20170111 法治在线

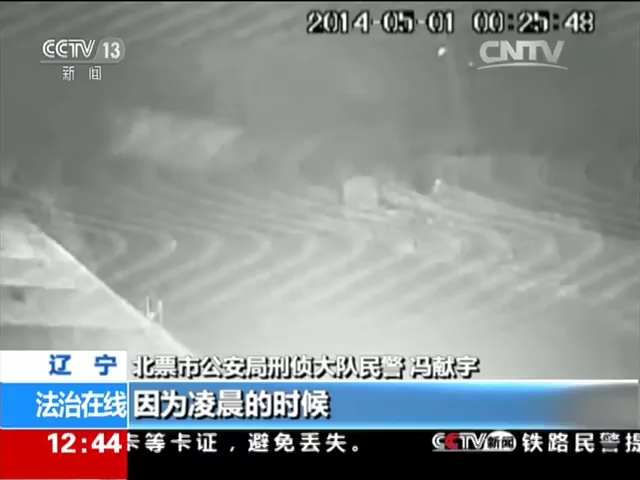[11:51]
周围居民都已经熟睡了对吧只有这个人是步行到北海人家去的